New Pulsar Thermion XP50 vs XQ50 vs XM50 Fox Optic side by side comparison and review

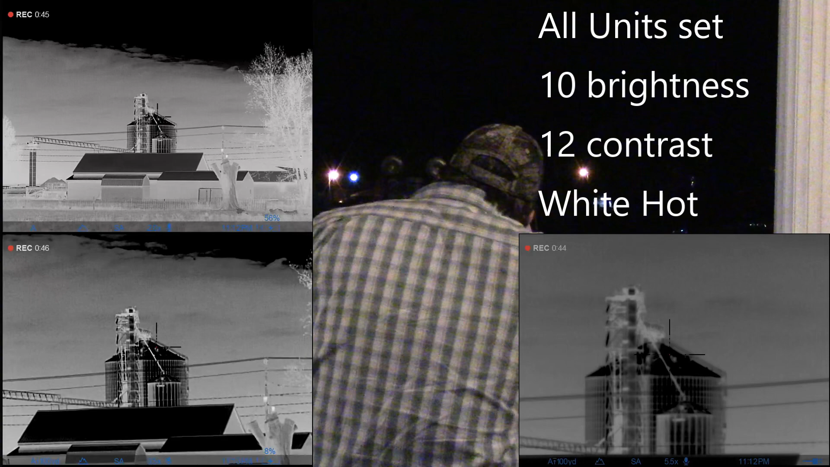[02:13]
We'll make sure we're starting with the fresh calibration. So anyways, what you can see right off the bat is the difference in field of view. I've got these prospectively set as close to one another as I could get them. They're going to be off a tiny bit because I set them at about 200 yards and there's enough angularity between them that they're off a little bit. But long story short, you can see where they're all pretty much focused at the same point. So immediately, you're going to see that big difference in field of view.
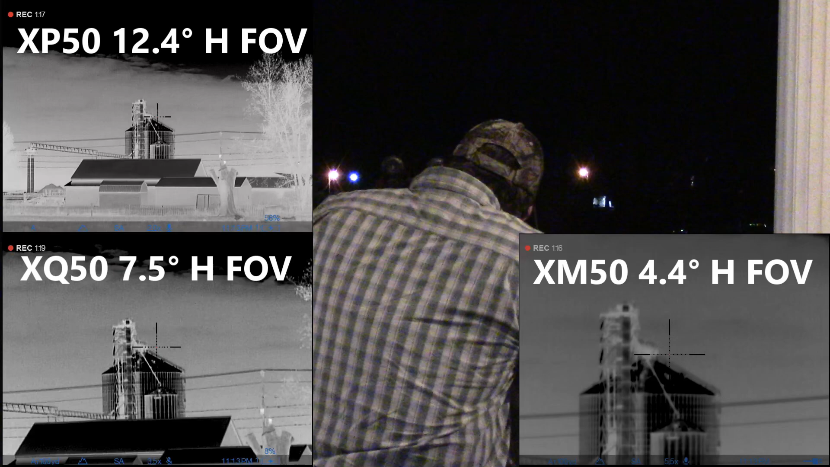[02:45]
I'm going to bring them down here and kind of roll around.
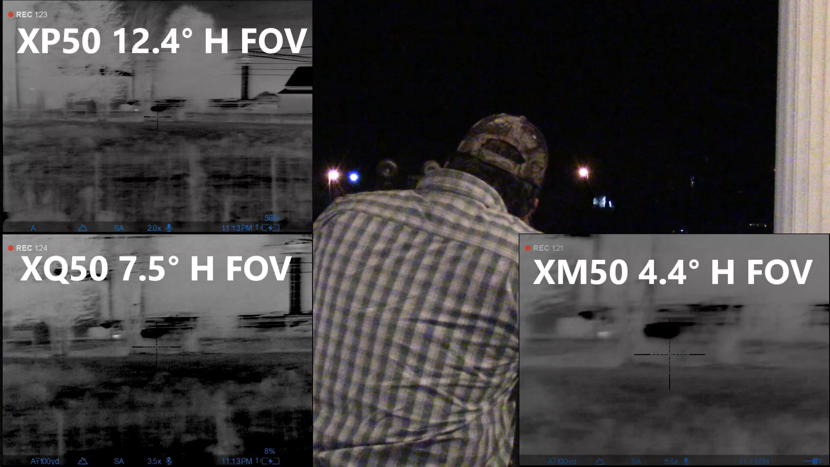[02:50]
So as you can see, you know, pretty tremendous difference in field of view between the different units.
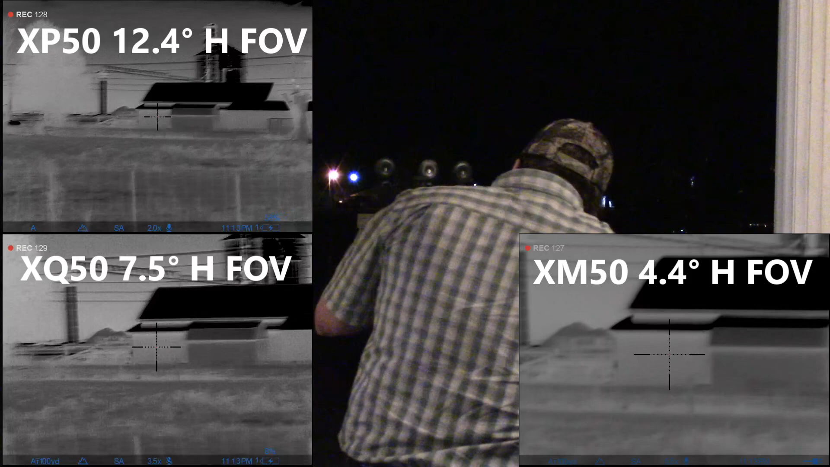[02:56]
Another thing you're going to notice, like we'll go over here on this horse,
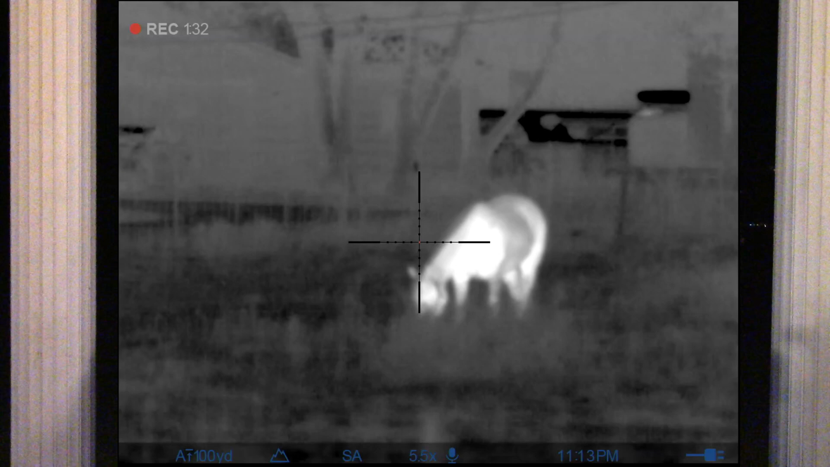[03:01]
is in the XM50 model, you'll see where because it has a higher base magnification,
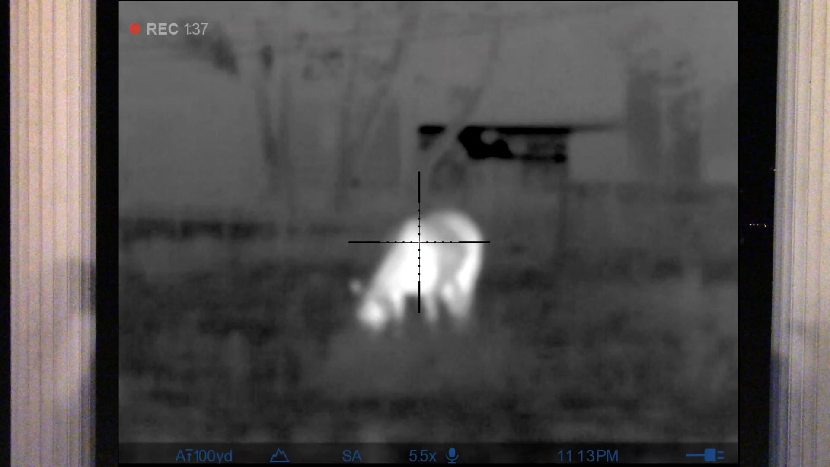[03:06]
it's a little more critical on its depth of field.
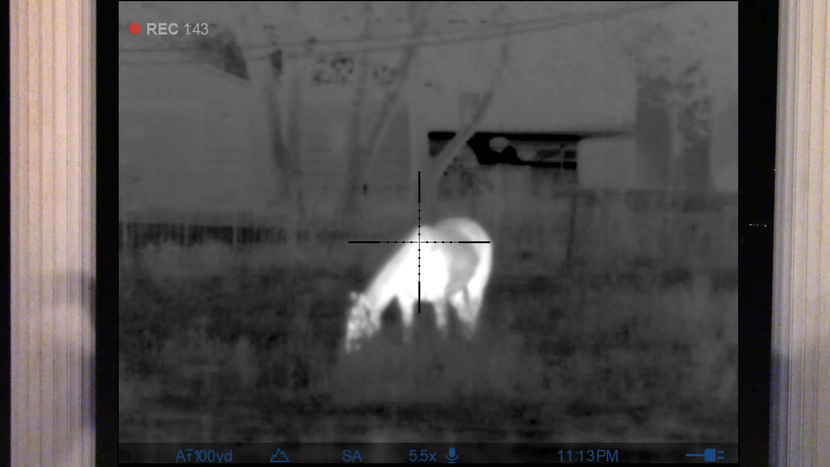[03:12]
So I can certainly clear that up a little bit with a focal adjustment while the wider
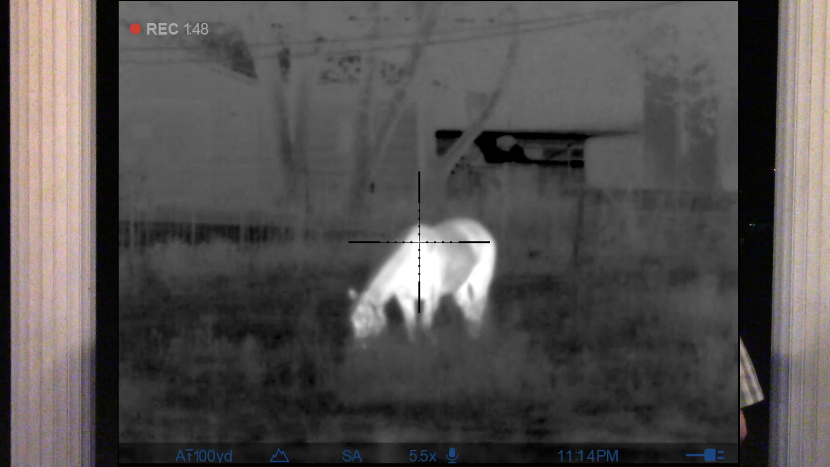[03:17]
field of view units are maintaining their focus pretty good.
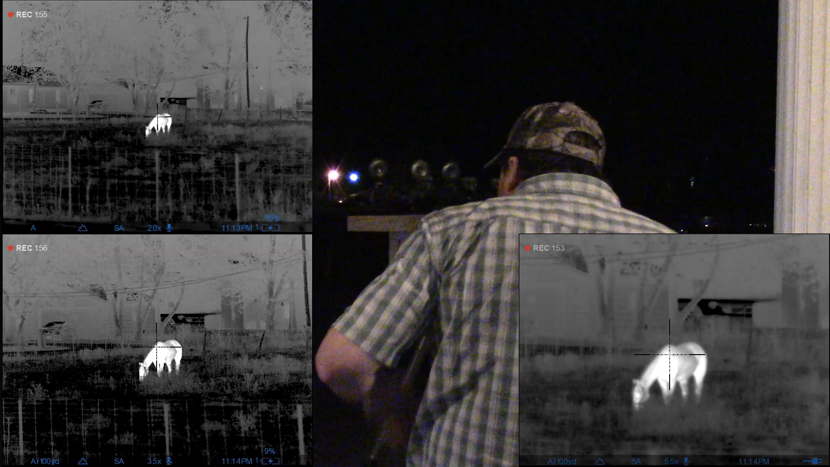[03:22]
So one thing I want to show you here, you can see where I'm at the 3.5x.
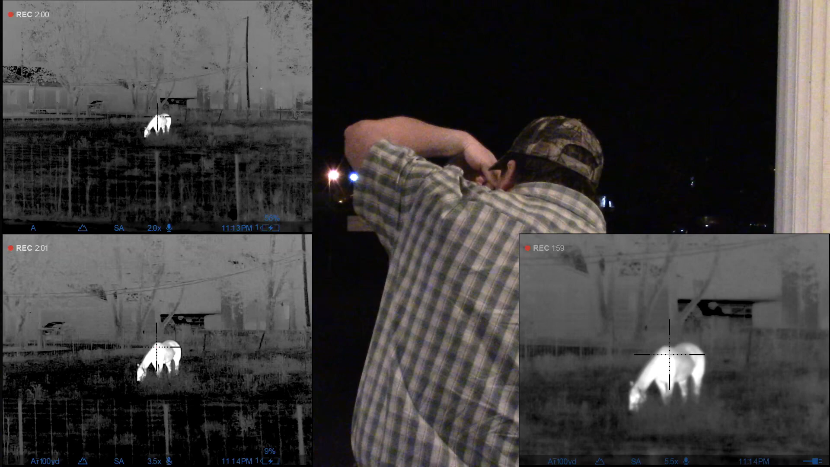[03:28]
So one of the big questions I get, will the XP50 perform just as good?
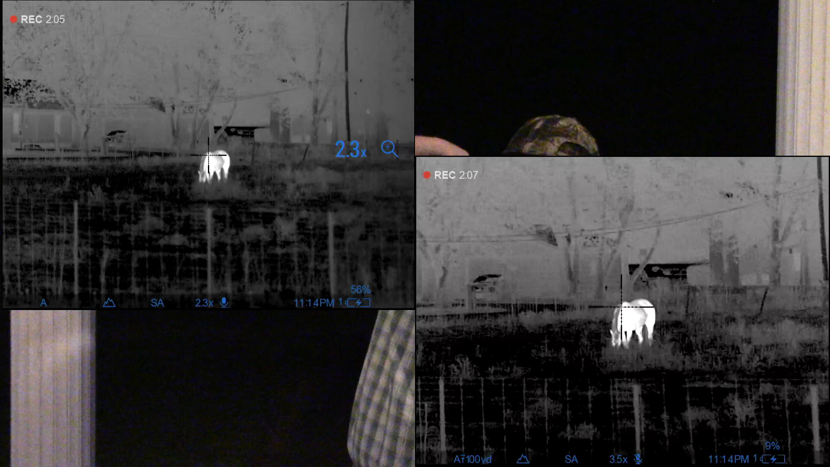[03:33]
So let's run it up to the same 3.5x.
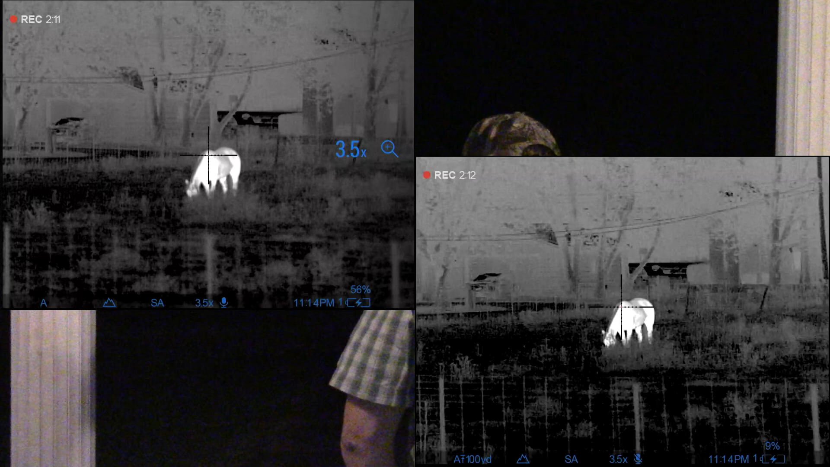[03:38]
You can get a pretty good idea there with the two of them setting side by side on which one you think is, you know, is better if there's any difference.
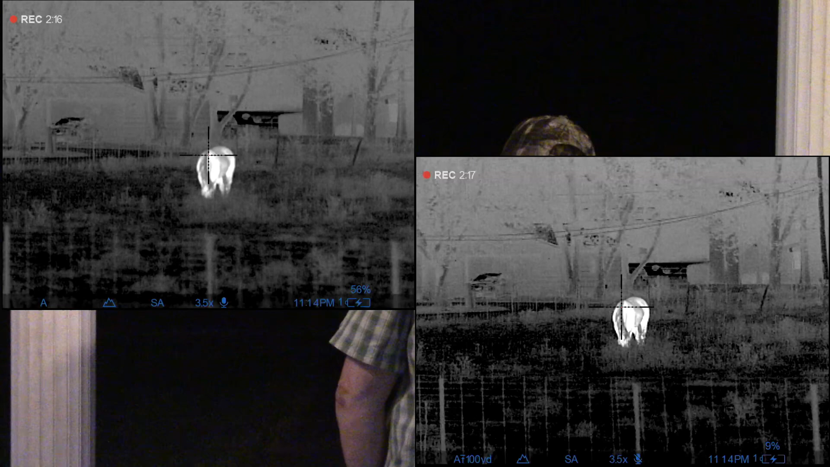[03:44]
If we want to run the magnification scaling up, let's take it up to seven. So I can do a tap over here, roll the encoder up to seven.
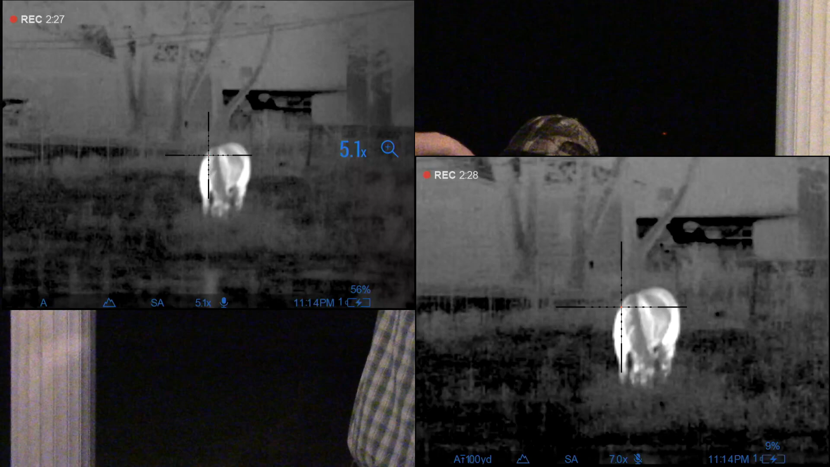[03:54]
We'll set them at exactly the same amount, kind of give you an idea.
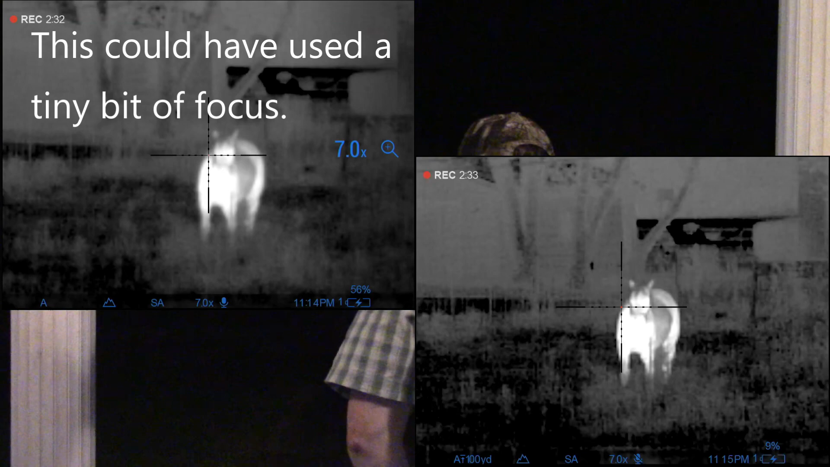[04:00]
I think what you're going to find to be quite truthful with you is you're just going to get more versatility out of the XP.
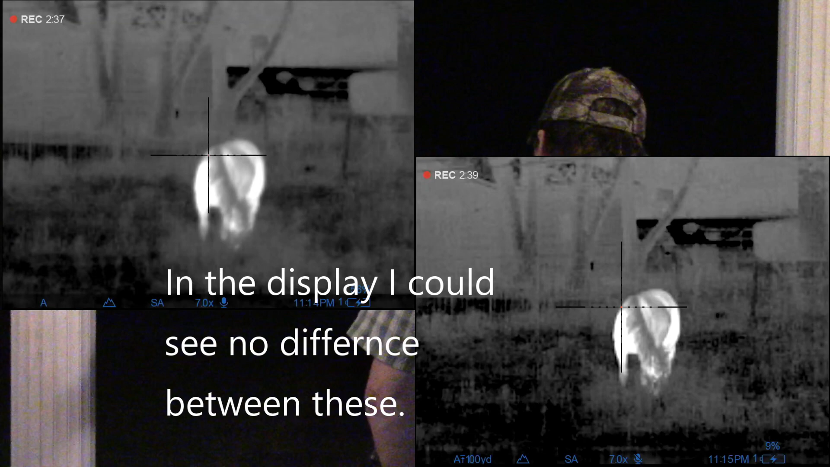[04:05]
The richer sensor is allowing them to put more information on the screen at a higher resolution,
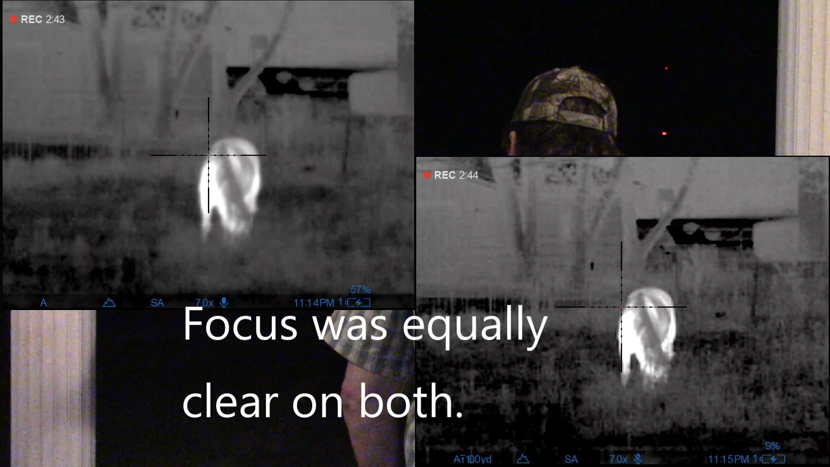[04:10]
still give you the ability to not only zoom into it, to go just a touch higher at the maximum zoom value of 16 on
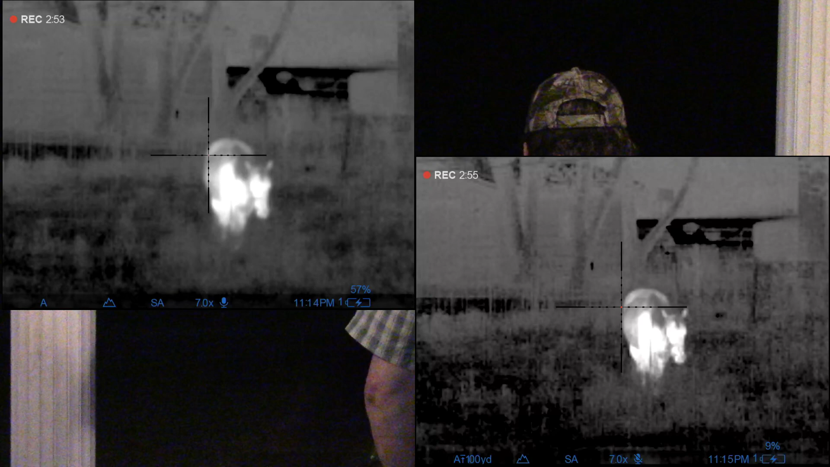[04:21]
the XP50 versus 14 on the XQ50.
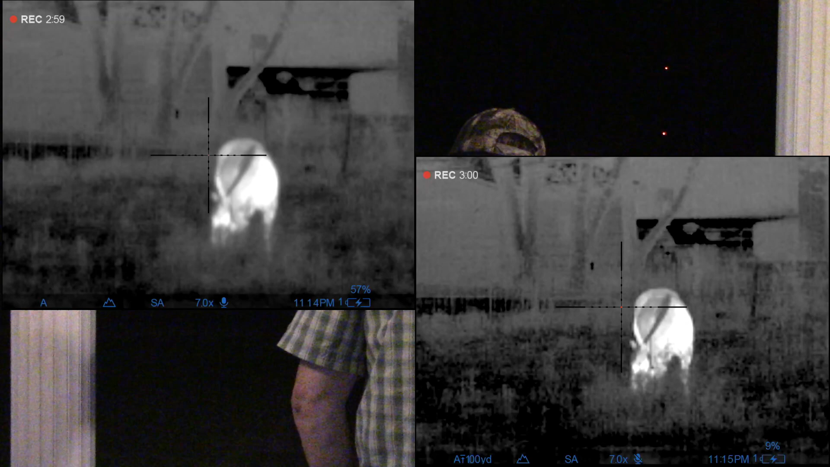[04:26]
So essentially you're getting a more versatile unit for the extra 1200 bucks.
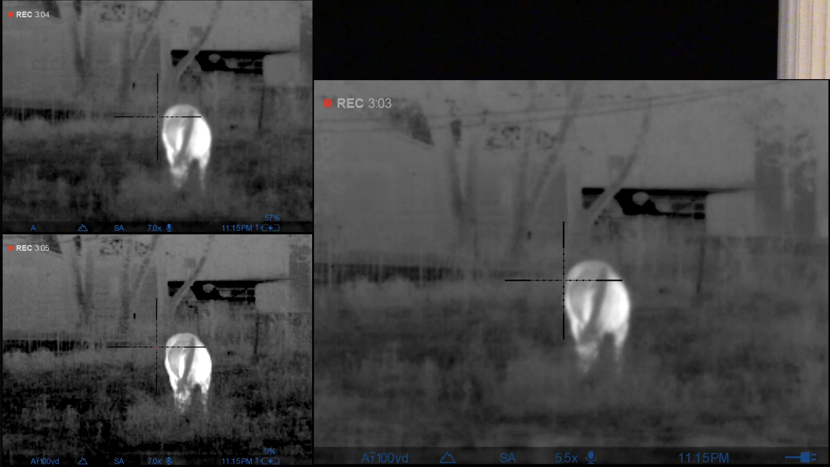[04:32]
The XM50 over here, you can kind of see it sitting over here by itself,
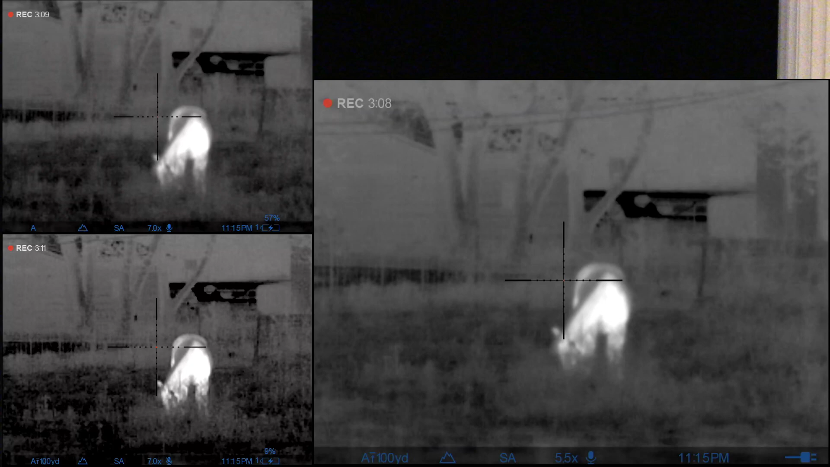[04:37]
is a little bit more of an odd duck in the sense that it's starting with a very,
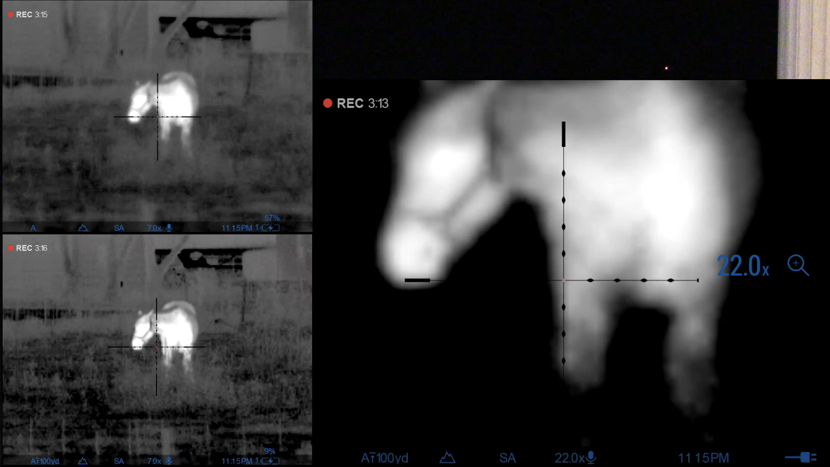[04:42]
very high base magnification with the intention of being able to get much higher. The benefit to that is obviously going to be the guy that is shooting the majority of the time long range and long range only.
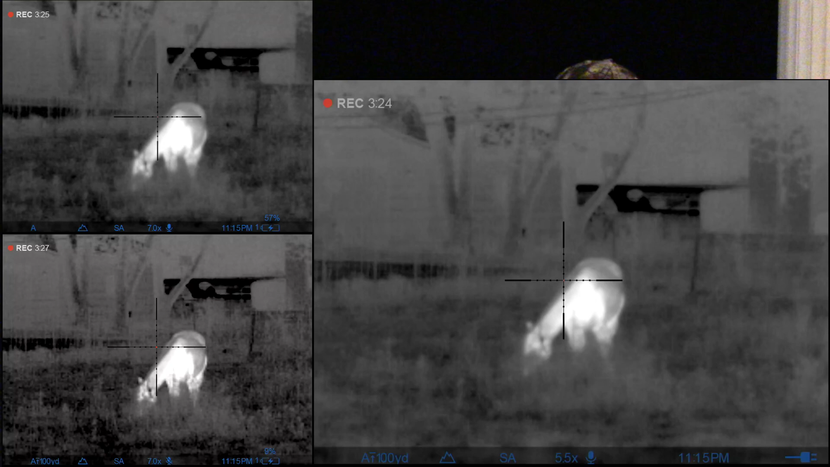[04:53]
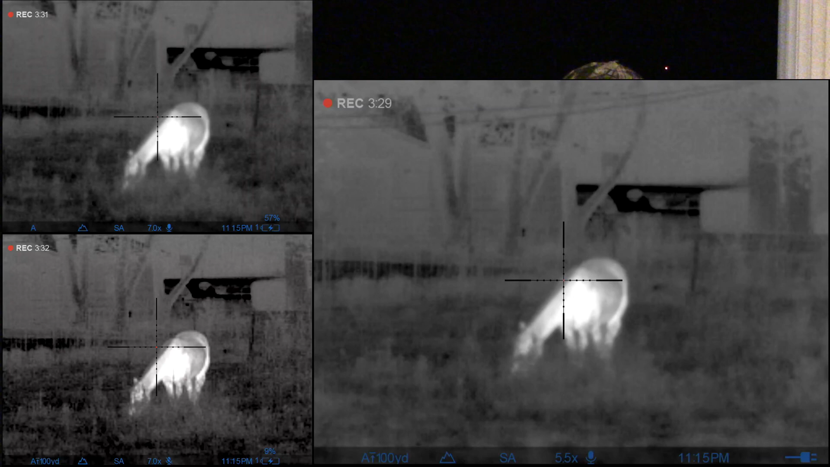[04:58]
The major benefit to that is going to be two things is one better long, you know, super long range image.